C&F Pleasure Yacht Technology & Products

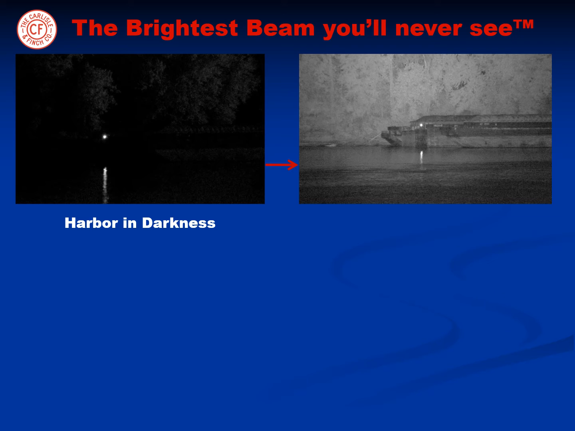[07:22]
the LED illuminator covertly lights up the harbor like daylight, and long distances are achieved as well. As an illustration, a house on the shoreline is instantly illuminated in the dark of night,
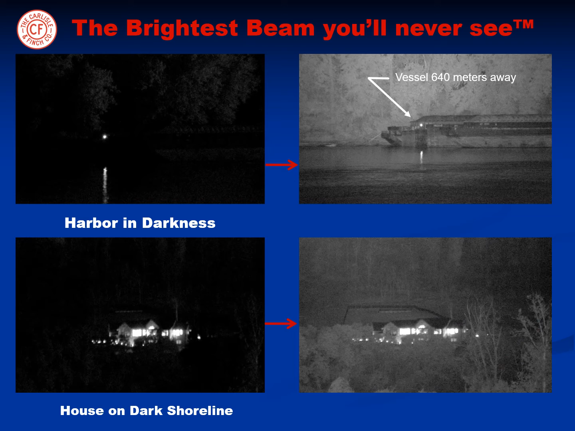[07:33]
and the fence line behind it is over 1280 meters away.